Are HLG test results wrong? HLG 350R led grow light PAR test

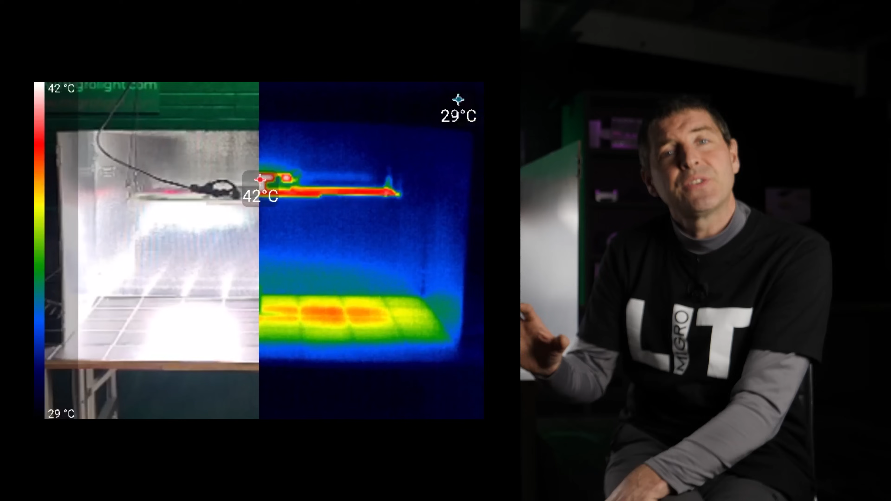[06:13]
On screen: scale top 42°C, scale bottom 29°C
And you can see where the light intensity is highest. So there's a lot of photons hitting the reflective wall. We're getting quite a lot of heat generated. In fact, that part of the reflective wall is four or five degrees in centigrade higher than the other areas,
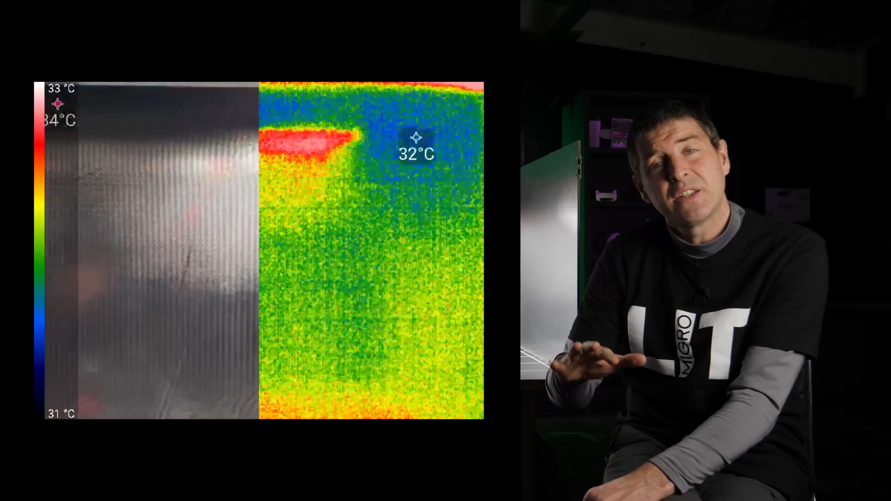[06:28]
On screen: scale top 33°C, scale bottom 31°C
showing that there's quite a lot of light being converted into heat by reflectance losses.
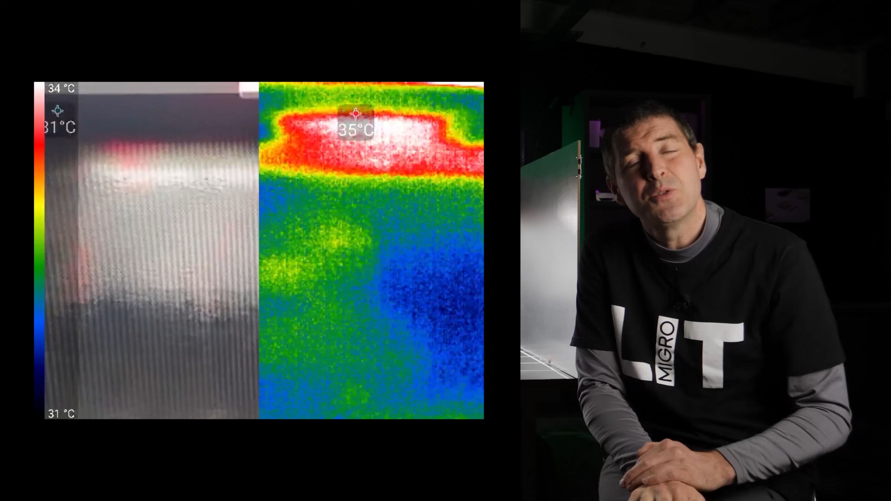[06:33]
On screen: scale top 34°C, scale bottom 31°C
Also, there's what's called reflectance or light overspill or loss,